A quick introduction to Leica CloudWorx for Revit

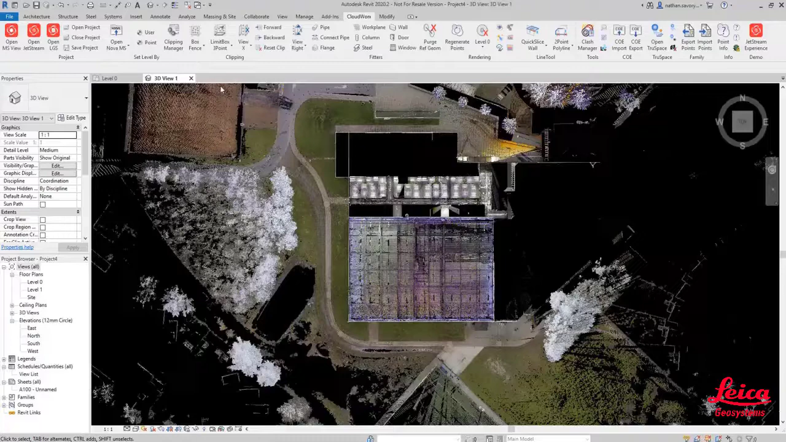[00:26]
immediately into the window. Now we're going to use the box fence tool to do a hide outside.
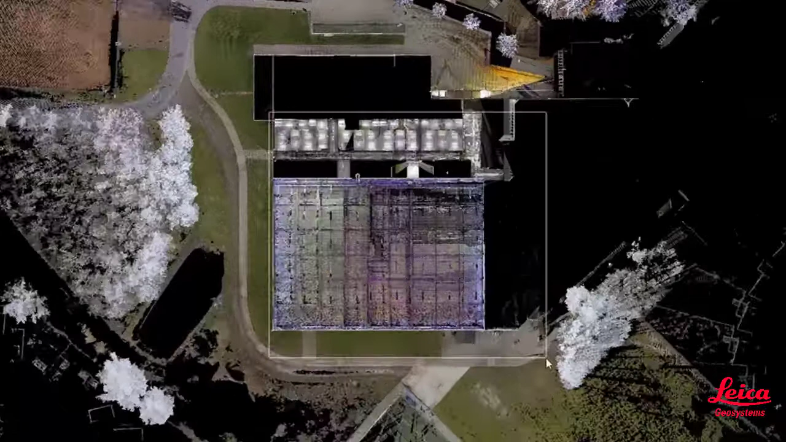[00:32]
So this will just focus on the data or the area of the sports hall
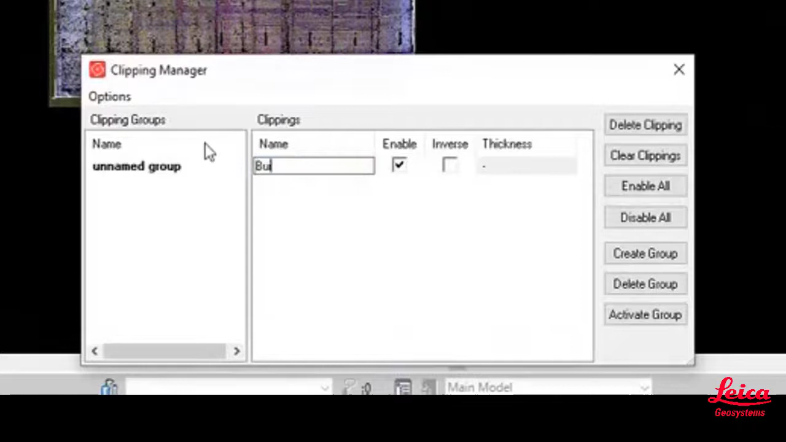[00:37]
and then we can change that clipping name so that we can refer back to that in the Clipping Manager at a later date.
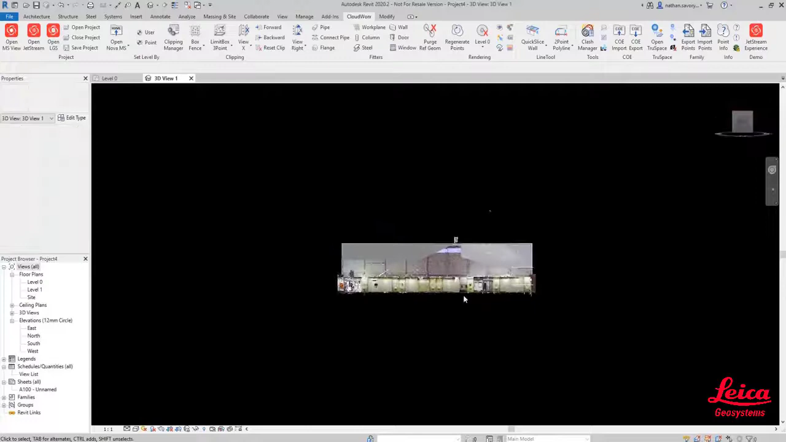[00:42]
Now the next stage in this process is we're going to use the quick slice wall function to
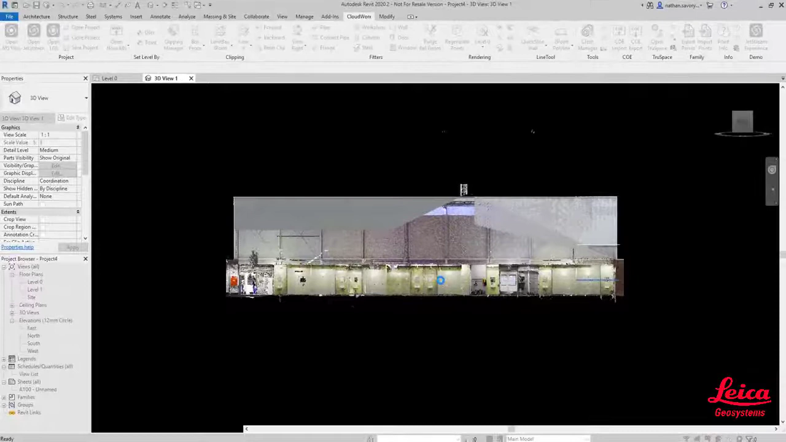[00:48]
define a slice which will allow us to then very quickly develop a floor plan.
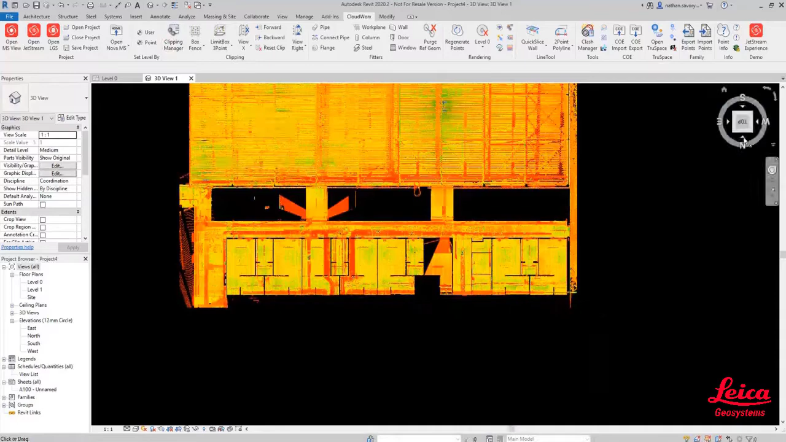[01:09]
Now what we're going to do here is using the view from tool and
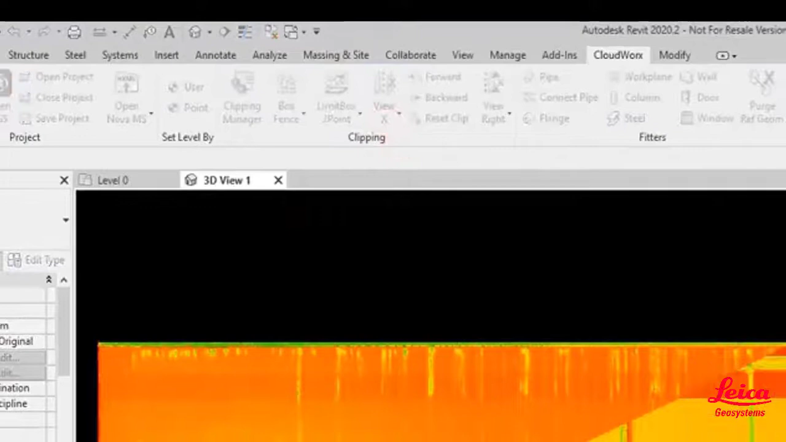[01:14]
we're now going to create a vertical slice which we'll use for hiding all of our rooms.
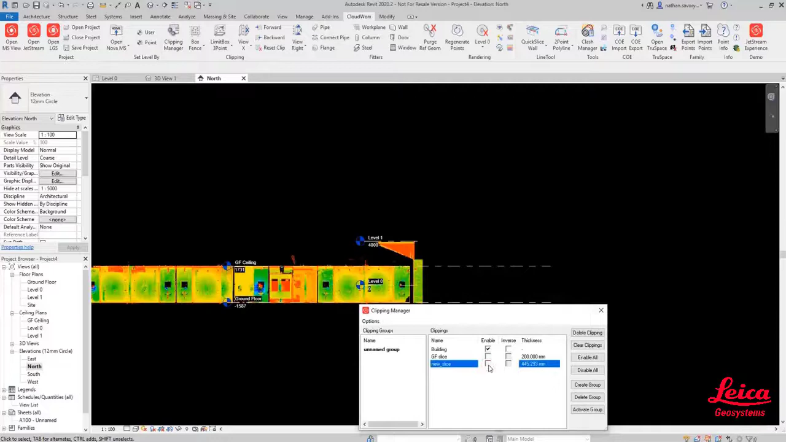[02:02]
you can see the data and you can see the level information.
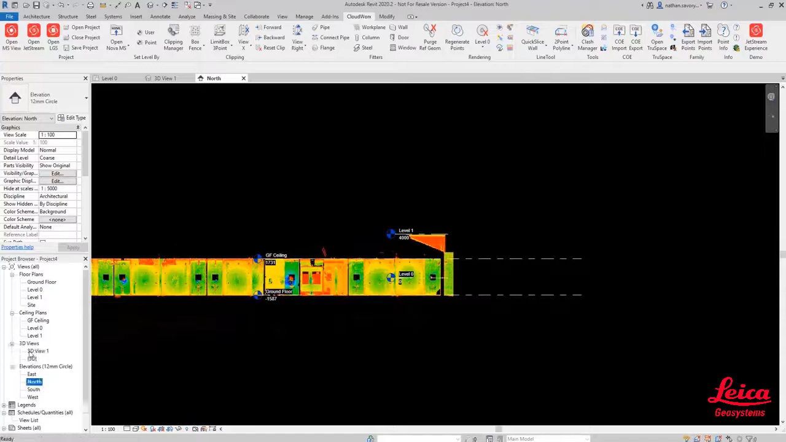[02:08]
And that allows us to make sure that when we're creating our 3D models that they all adhere to the level information correctly.
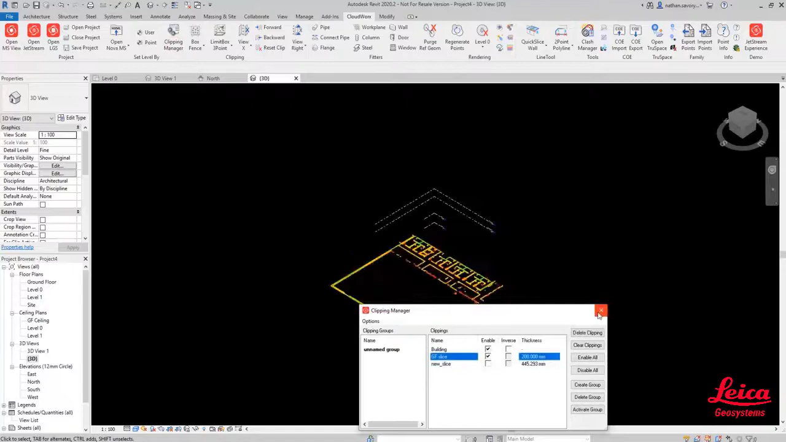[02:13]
Okay, so what we're going to do here once we've created our slice and you can
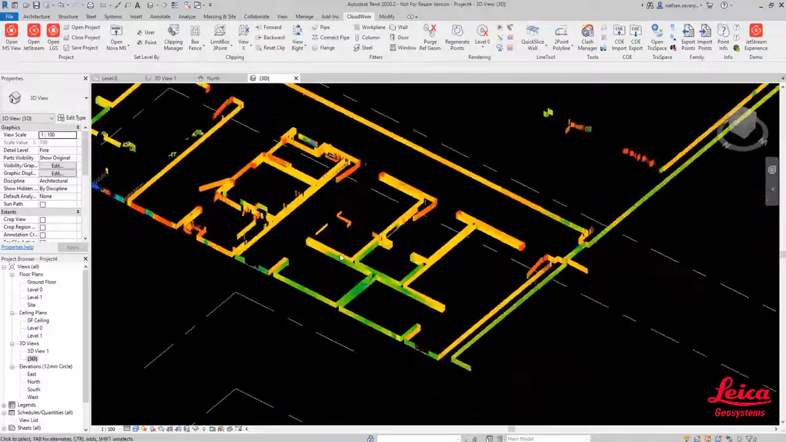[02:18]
see we've got a slightly thicker slice than we may normally do if we're just creating a 2D floor plan. But we're now going to set up and establish the type of wall that we're going to create. So we're going to jump into the Revit tools and choose a basic wall and then we're just going to strip out some of the attributes
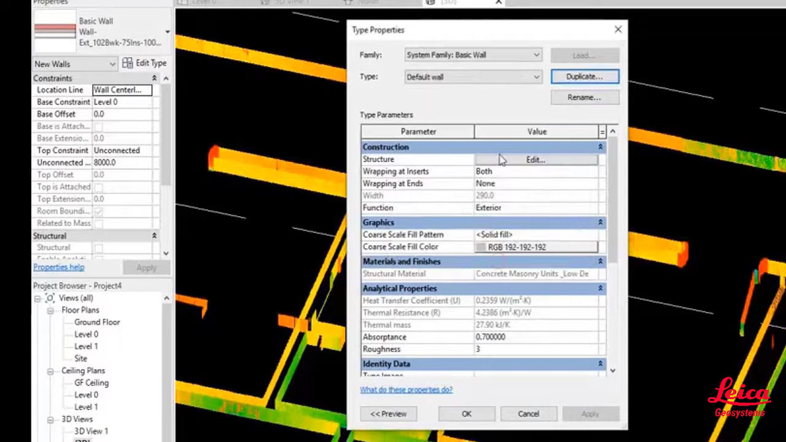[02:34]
from this wall and create a custom one so we can just delete out some of the information.
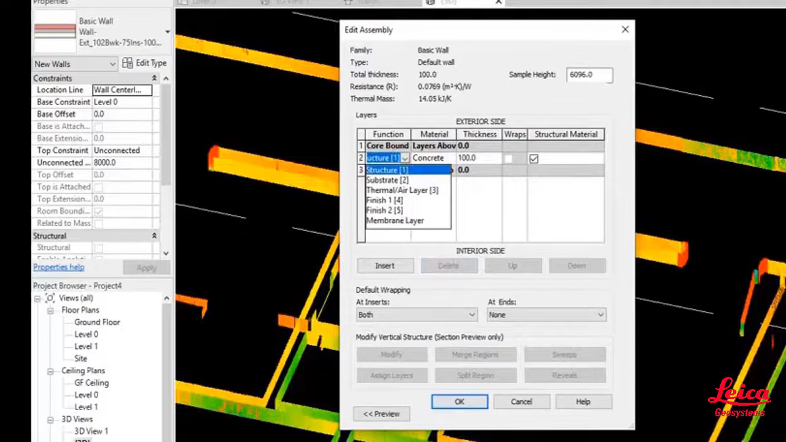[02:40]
Just choose what it is, a default wall, the thickness of the wall etc. And then we are going to go into the Cloudworks menu and we're going to
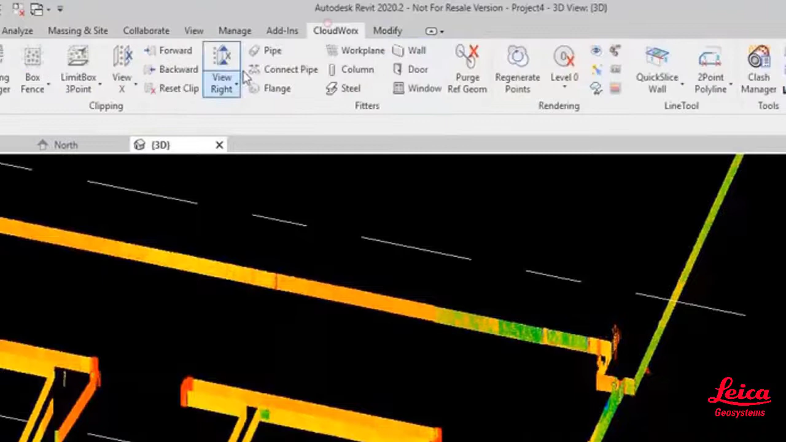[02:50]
use the fitter to create a wall. And now you can see here we can specify the various settings.